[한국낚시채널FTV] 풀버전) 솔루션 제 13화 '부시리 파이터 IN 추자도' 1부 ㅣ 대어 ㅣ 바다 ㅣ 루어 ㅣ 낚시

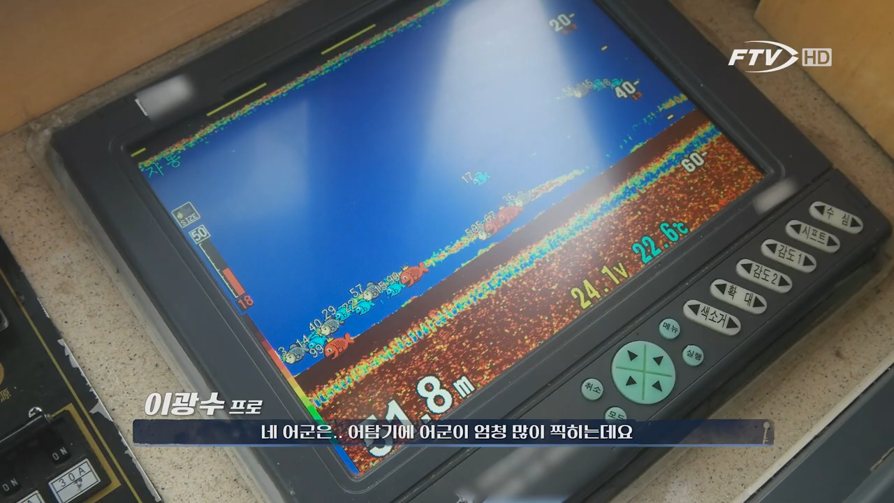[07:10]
On screen: water 22.6°C
예, 어근은, 그, 어근, 지금 어탐에 어근이 엄청 많이 찍힌대요.